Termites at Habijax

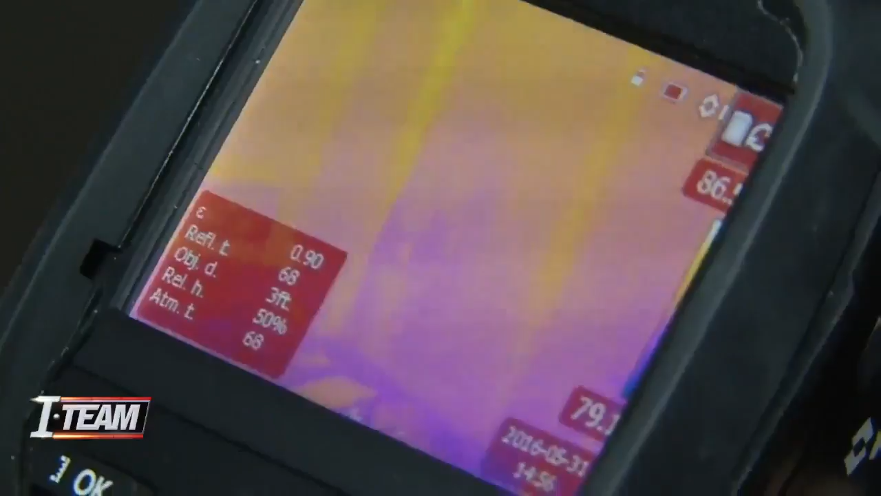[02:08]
Ones that were found with the help of this heat camera that detected elevated thermal levels in the wall. One thing about having poorly compacted soils under your slab is that's a perfect place for them to nest.